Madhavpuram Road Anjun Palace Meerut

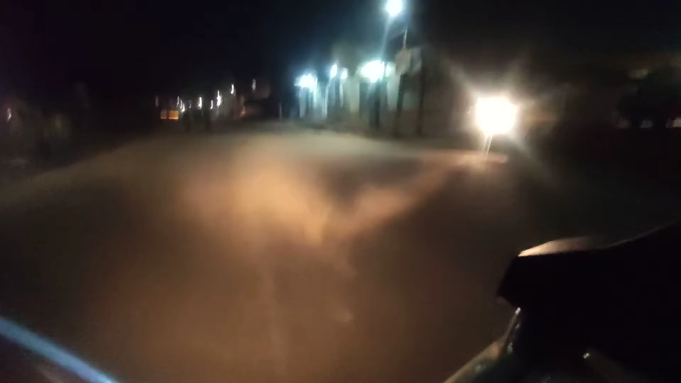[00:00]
तो भाई ये है माधवपुरम रोड जिस पर हम चल रहे हैं अभी। बड़े ही खड्डे हैं यहाँ पर।
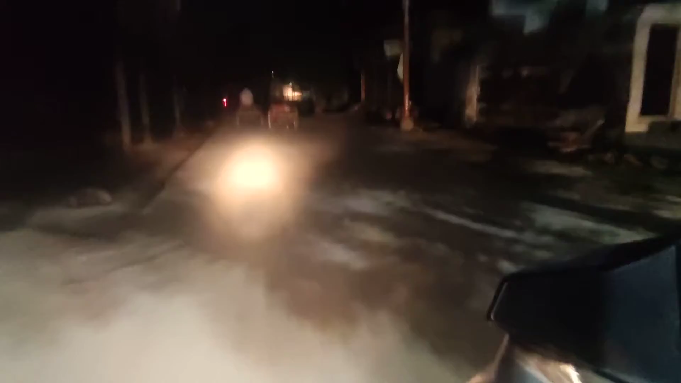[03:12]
यहाँ से है रोड ये बहुत ही ज़्यादा बेकार है। खड्डे चलो खड्डों में रोड
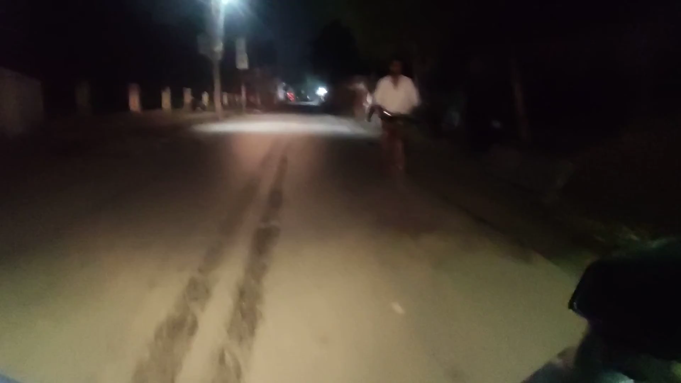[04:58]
से। स्टॉप इसका, ये रोड यहाँ से खत्म हो चुका है।